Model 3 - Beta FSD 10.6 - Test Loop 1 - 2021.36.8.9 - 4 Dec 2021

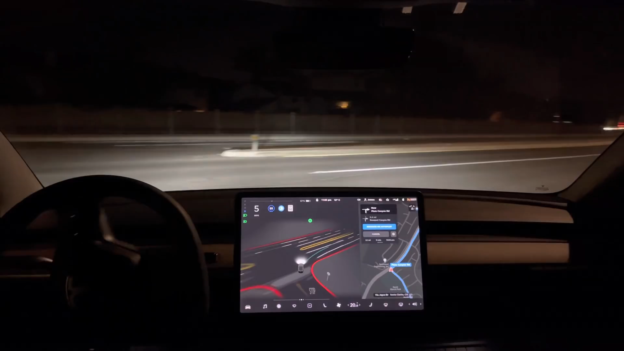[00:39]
It's just inching forward to take a look. It's still clear. There's the decision to go. So it didn't have to do anything there. It took a little longer than I naturally would have taken, but it's definitely improving in that decision process, making the decision quicker. It's still missing that 45 sign after I get on the Plum Canyon Road. In 1000 feet, turn right on to Plum Canyon Road.
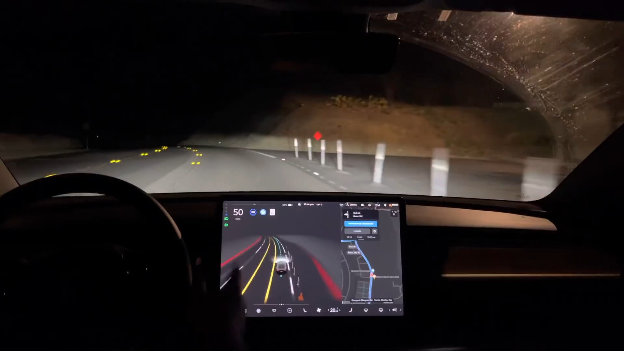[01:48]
Nice. It slowed to 50 by the, very close to the sign there. In 1000 feet, turn left onto Plum Canyon Road. Okay, I don't want to see the turn signal yet. It should come on now. Now turn left onto Plum Canyon Road. It's a little late. There it is. Nice left turn.